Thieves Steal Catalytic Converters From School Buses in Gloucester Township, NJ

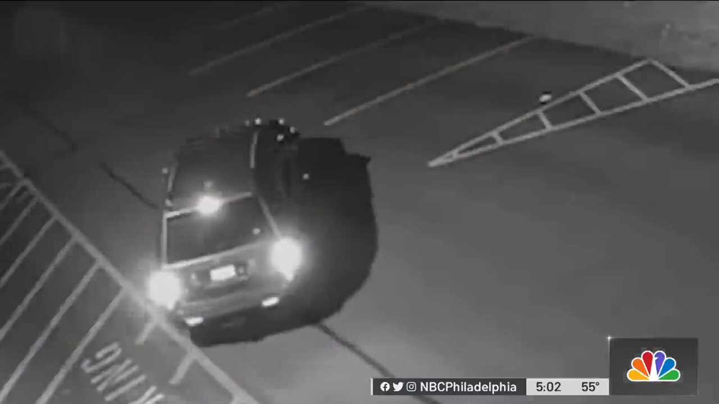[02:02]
Police are hoping someone might recognize the Honda Pilot or this white sedan, or possibly the clothing worn by the suspected thieves and call police.